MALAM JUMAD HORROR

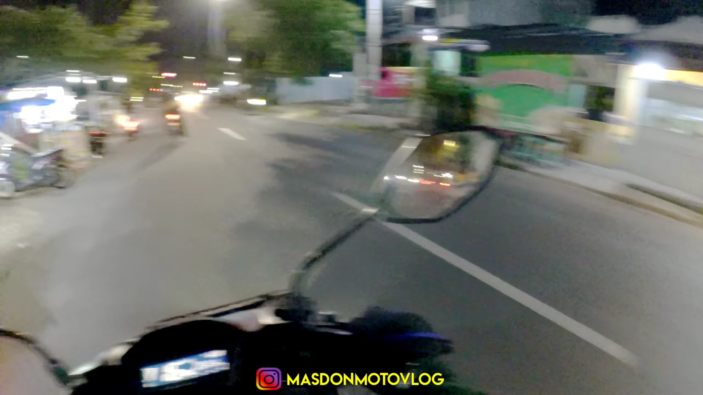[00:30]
Alhamdulillah guys, matur suwun ya Allah wetu warek. Iya. Kanan kiri? Ya, nganan mau ngapain? Pertanyaannya kalau nganan mau ngapain? Ke rumah saya kah? Ya enggak apa-apa. Oke, assalamualaikum warahmatullahi wabarakatuh. Selamat malam, selamat jumpa lagi dengan saya di channel Juka LV. Dengan ditemanin dengan Mas John di belakang. Boke tok borai.
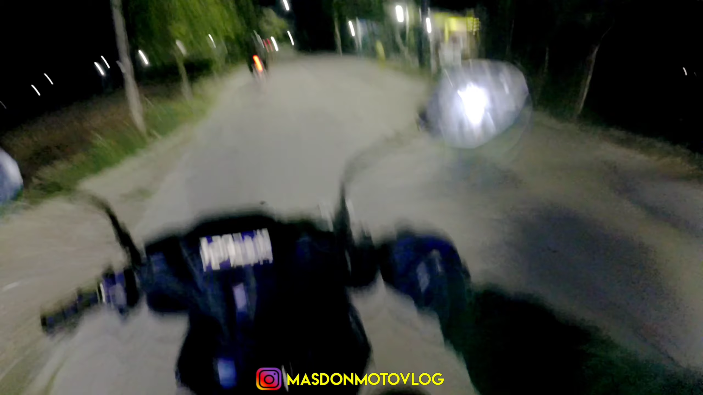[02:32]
Oh iya lah. Lah, ngono kui lo, ngono kui. Ini di jalan mana ini? Ayo. Ini di jalan, ya masih mau deteko sih. Oh, masih wilayah mau deteko guys. Iya. Dengan rumah-rumah yang bagus ya Mas ya. Iya. Semoga aja nanti rumah kita ya seperti itulah Mas. Amin. Iya, entah tahun berapa gak tahu, yang penting sama gitu ya. Amin. Semoga masih diberi umur panjang. Amin.
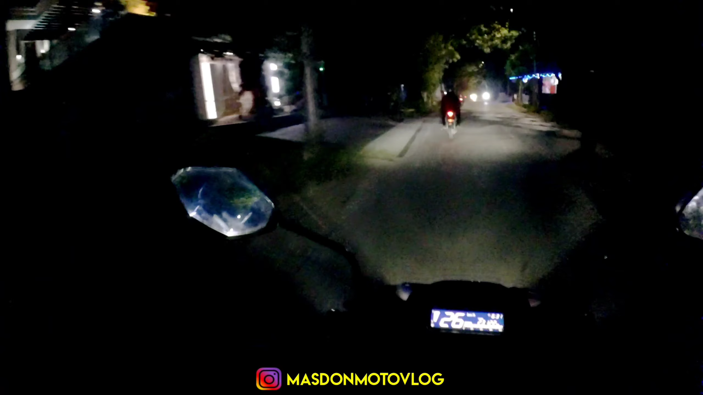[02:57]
Bisa ketemu lagi, jumpa lagi sama hobi yang sama. Iya.
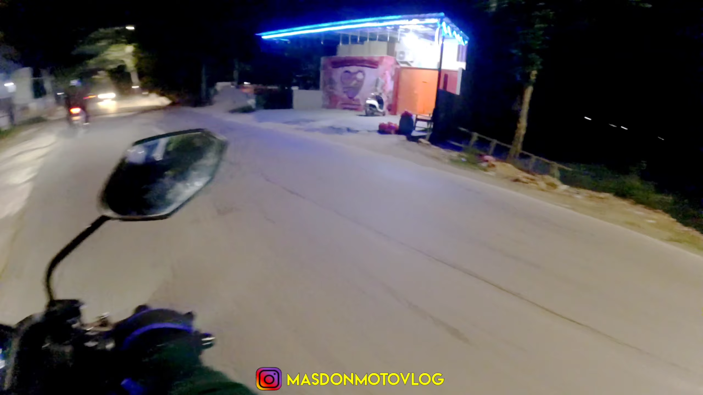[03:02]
Semoga aja. Iya. Aku paham kok. Aku paham kok kenapa kau ngelirik nengen.
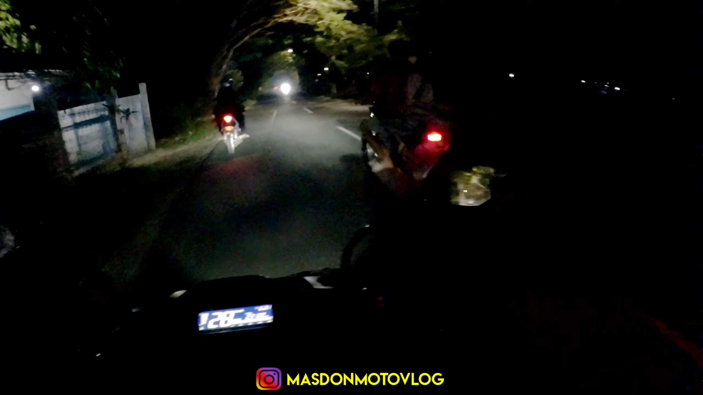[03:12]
Gak apa-apa itu kok kena gue thumbnail. Melewati kafe remang-remang anjay. Padahal ini baru jam 6:30 malam guys ya. Masih udah 6:30. Iya udah 6:30 ini 6:31 iya. Aduh ini ibunya kenapa guys? Ini kelihatannya ibunya sakit ya guys ya. Itu. Ini. Iya ibunya sakit itu Mas kelihatannya. Soalnya itu aku dulu juga pernah posisi kayak gitu soalnya pas sakit vertigo zaman dulu.
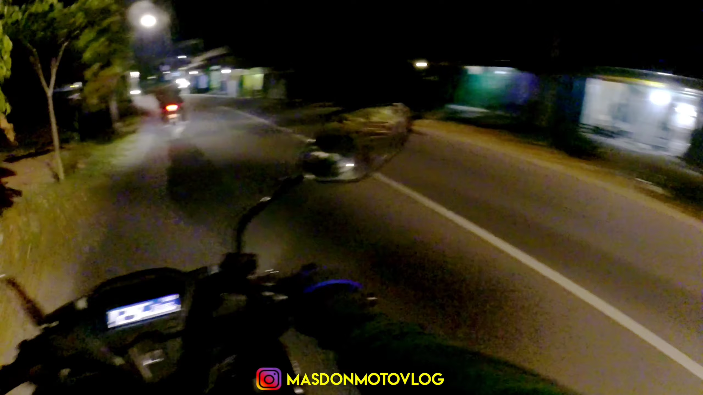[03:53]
Seujon itu tidak baik. Betul. Nah ini kita kalau ke kanan akan menuju ke Blora guys ya. Kalau ke kiri kita akan menuju ke Rembang. Ya kalau lurus itu ke arah ke Soklin. Kemana ya? Ke Soklin. Soklin guys, wah ini ada ban 24 jam kah?
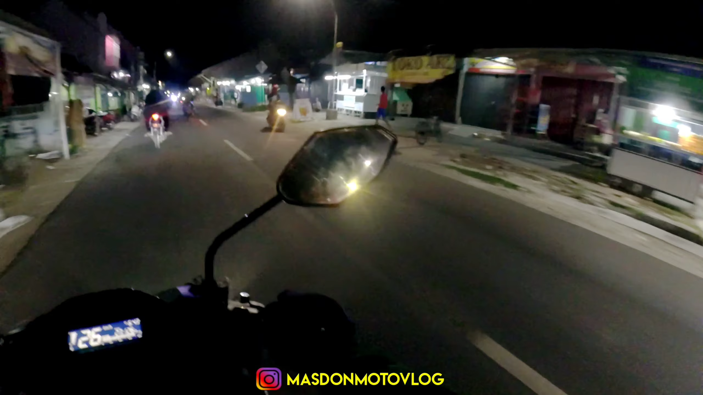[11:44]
Buaya ya guys ya. Iya. Iya. Ya ini juga dulunya bekas stasiun ya mas ya. Ya betul. Stasiun Rembang. Wih sih anjay. Gini-gini Rembang juga punya stasiun dulunya. Oh, iya, Lasem punya, Rembang punya. Ya, cuman udah gak kepake ya dulu ya. Betul. Udah terkubur sama pemukiman warga, jadi ya tinggal kenangan lah, cerita. Ih, hati-hati. Soalnya jalan sini tuh rawan, mas. Ya, rame rawan juga.
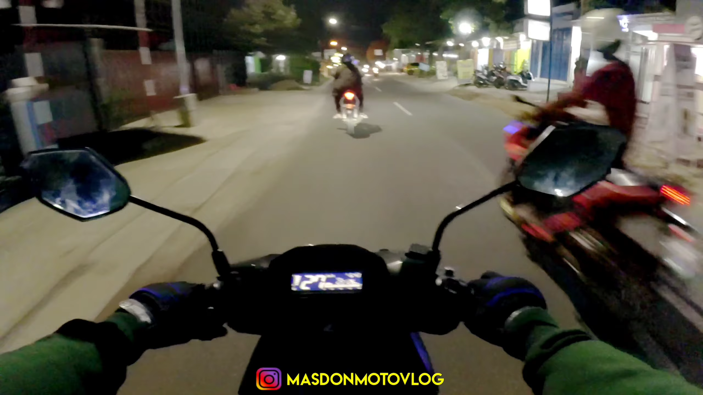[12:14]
Iya. Aku hampir berapa kali gak kehitung. Bahkan tadi pagi, mas, aku, mas. Hampir tabrakan di sana tadi loh aku. Di... Ya tadi habis apa perempatan namanya? Itu? Bukan perempatan sih, SS tadi lo, SS apa ya? Mana sih? Iya, pokoknya SS box S itu lo. Iya, setelah ya. Tikungan itu kan? Iya, itu kan ada box S juga toh. Lah itu ada ya. Orang yang habis beli ya mak-mak gitu. Hampir aja mas aku udah lurus kan, tinggal lurus toh ke gas. Lah malah ibu-ibunya motong sembarangan. Waduh.
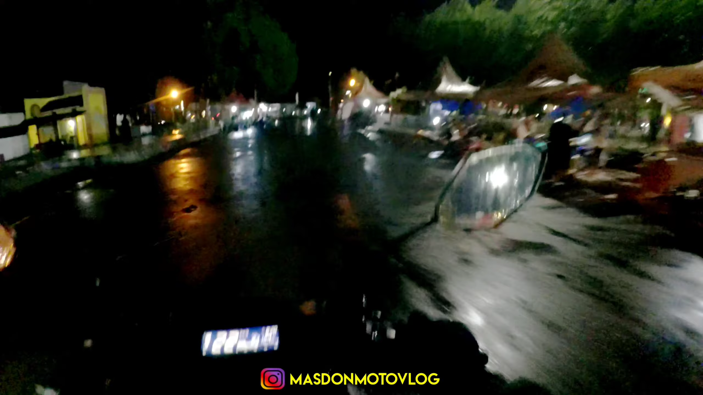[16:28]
Lumayan yeah, jarak jauh. Atuh. Kenapa? Banyak lubang. Wah, ini banyak genangan air cuy. Tuh, parah men. Paramek. Ada yang ketinggalan enggak? Oh, cas aman sih.
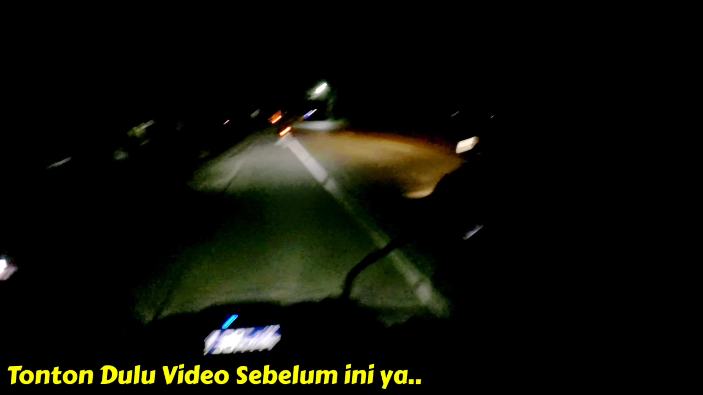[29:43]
Kelihatannya mendung banget mas. Iya, tapi di kameranya kagak kelihatan ini. Iya sih, ya kayak kilat-kilatnya lah. Ya. Kamera aku juga gak kelihatan mas. Iya makanya kalau GoPro mah. Wah iya. Belok ke kanan tadi lah.
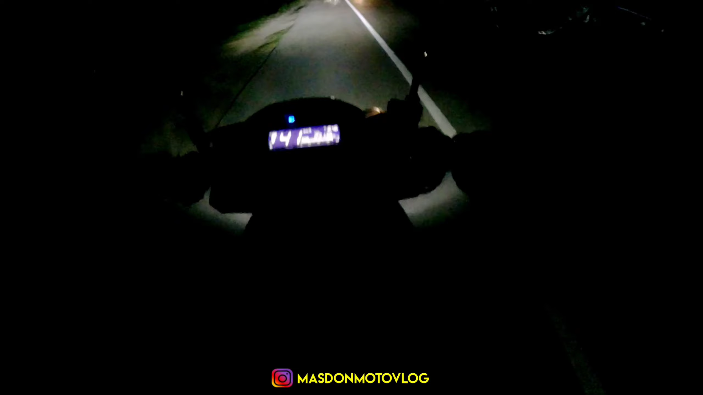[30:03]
Oke okay, guys, kalau penerangan kurang mohon maaf ya guys ya, karena ya kondisi jalanan juga seperti ini guys, mau gimana lagi? Iya, aku aja ini pakai lampu jarak jauh mas demi konten kita loh. Iya, masalahnya lampu saya jarak jauh tuh ke langit. Jadi kalau kelihatan coba aja matiin. Kayak kelihatan. Iya, makanya aku pakai jarak jauh biar kamu lebih kelihatan nah, juga. Terima kasih. Aku kan selalu mensupport kamu dari belakang.
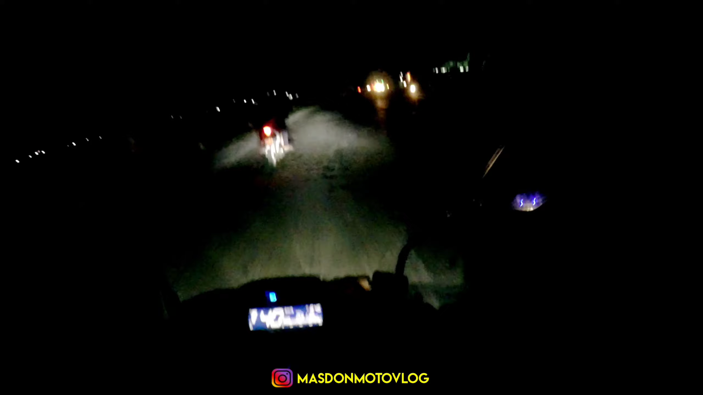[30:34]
Terima kasih. Engkau cedak segoro kari mancal. Iya, saya orang yang paling beruntung sekali. Karena sudah sering coba lagi.
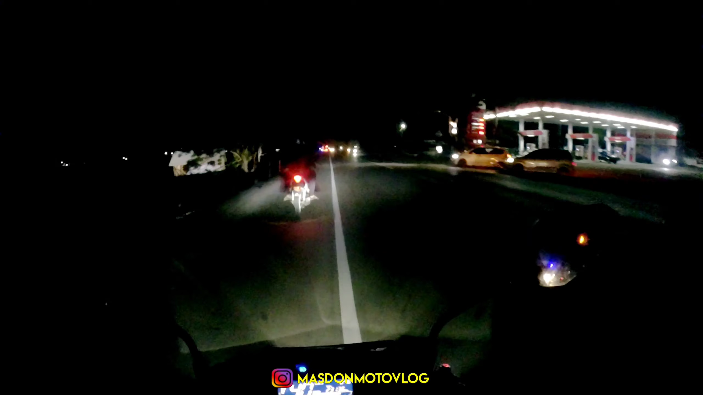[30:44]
Emang boleh coba lagi. Aduh guys ya, untuk jalanan Lasem sih seperti biasa ya guys ya. Dipenuhi dengan truk-truk gede, truk-truk besar. Ya, assalamualaikum. Waalaikumsalam. Ya, intinya seperti itu guys ya. Pokoknya kalian kalau melewati kuburan atau melewati makam, jalan sepi, makam. Ya, makam kan beda ya mas ya? Beda lah. Oh iya, ya pokoknya itulah ya. Pokoknya kalian wajib salam santun dan salaman kalau bisa guys.
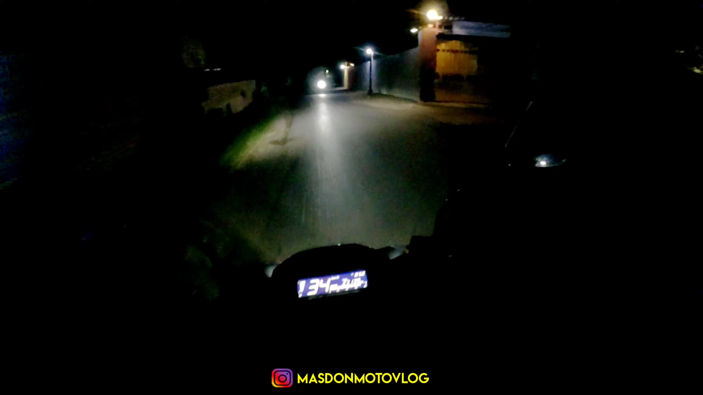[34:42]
Kita sudah dimasuki di daerah Dasun. Betul. Ini di apa namanya? Peninggalan zaman dulu. Lawang Ombo. Dan ini ada peninggalan juga patungnya rakyat Jawa sama Belanda kalau nggak salah, no.
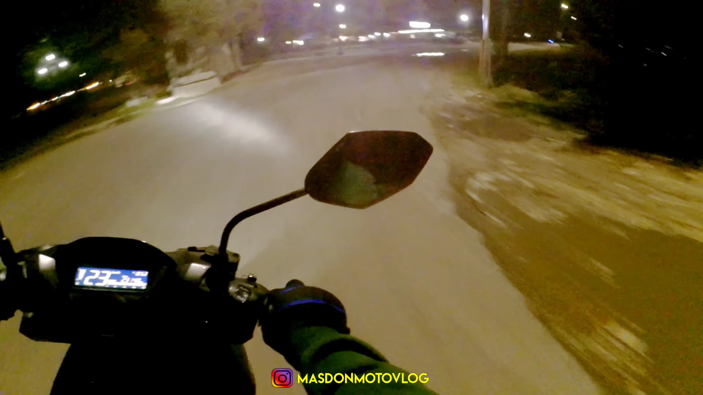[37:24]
Sama. Kita langsung lurus ya guys ya, karena untuk pemandangan di sini juga masih sama cuy. Nah, ya, ini rame. Lumayan rame sih. Iya. Kan malam Jumat rame juga ya?
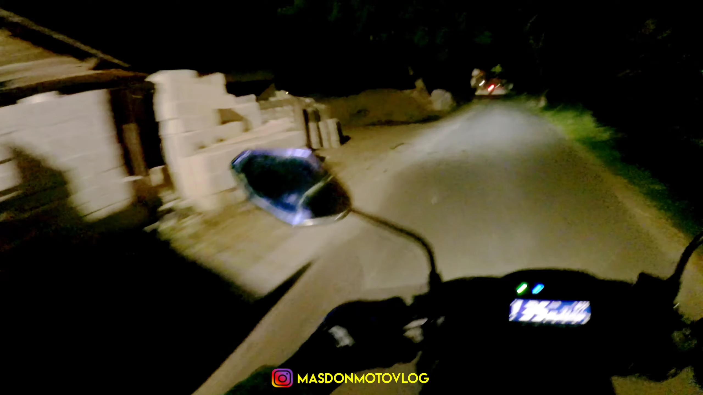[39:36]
Ya, seperti itulah, guys, ya, suasana malam Jumat di sini, guys. Ya.
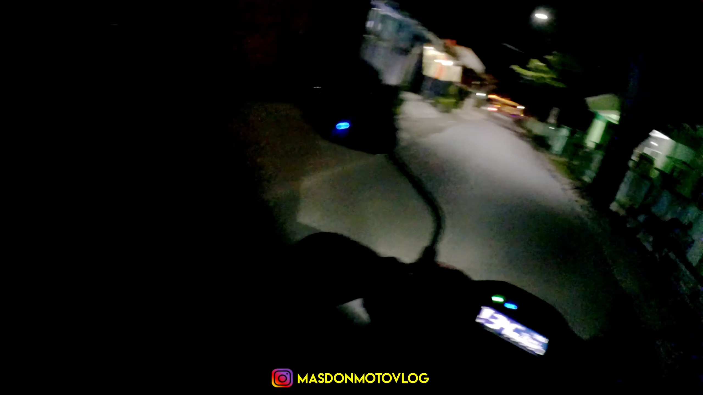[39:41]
Terlalu sepi ya, adik-adik? Iya, adik-adik. Gak kelihatan karena penerangan sangat kurang. Iya, coba kamu di depan aja, Mas, gak apa-apa. Bentar, itu yang nyalip saya tadi, saya kayaknya kok kenal ya. Kalau nggak salah itu teman kerja saya itu. Oh, tadi. Nah, tadi. Oh. Kalau nggak salah ya. Ya, ya daripada kita sok kenal gitu kan nggak enak, ta, Mas, ya.